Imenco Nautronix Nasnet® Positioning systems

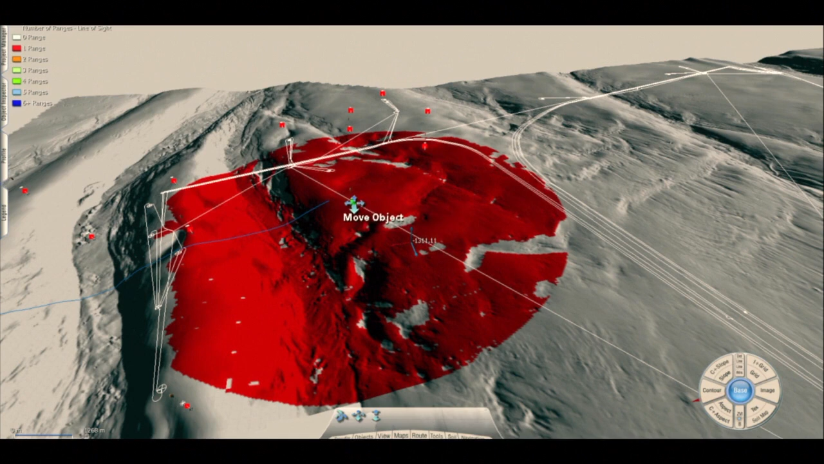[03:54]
while dramatically increasing the reliability of signal over long ranges.
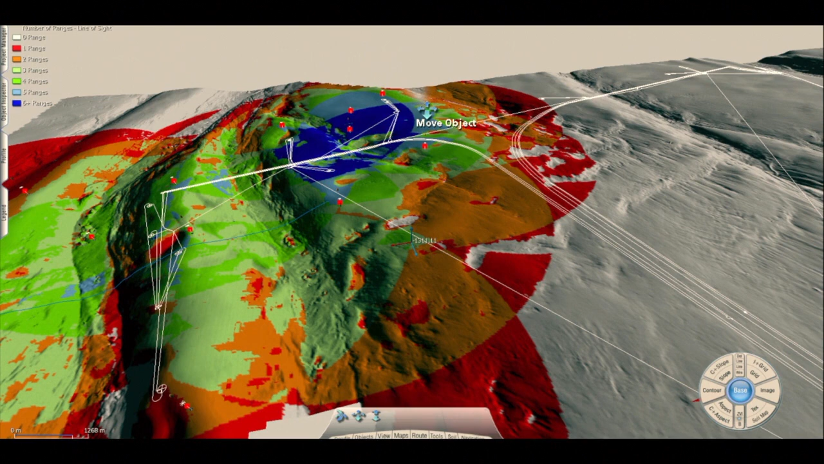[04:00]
Care is taken to ensure that dead zones are eliminated and the best backup solutions are provided. A clear graphical representation of the station locations, called G-SUP,